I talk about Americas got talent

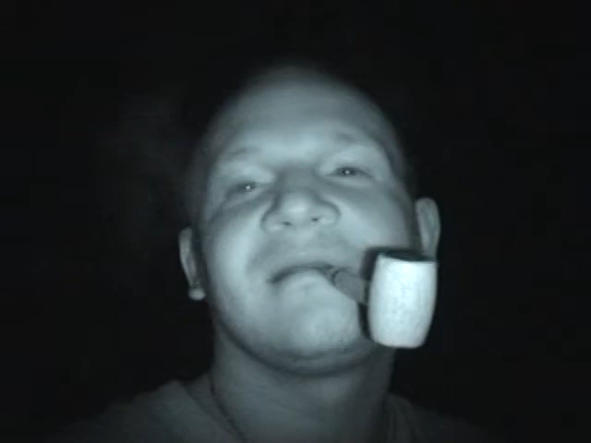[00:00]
Hey guys, it's still like down to 3.40 or something in the morning. It's still dark out here. That's why I've got the night vision on this camera. I like that feature, by the way. Sony, good job on that.